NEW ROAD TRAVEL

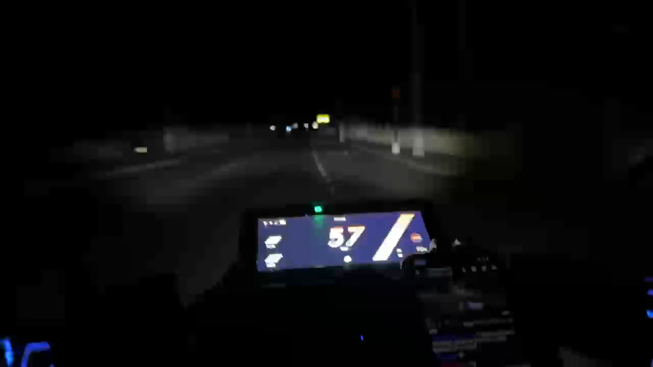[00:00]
lo que sea, no me he dado. Pero más de una vez me he llevado un susto ahí. Hasta que ya, cada vez que paso por esa curva, sé que el bordillo está ahí. Vamos a ver, aquí hay un bache que esquiva otro bache, ¿vale? Mira, aquí está este bache, pum pum, aquí esquivamos este de aquí, pum pum, seguimos. Aquí tenemos dos plop plops de estos.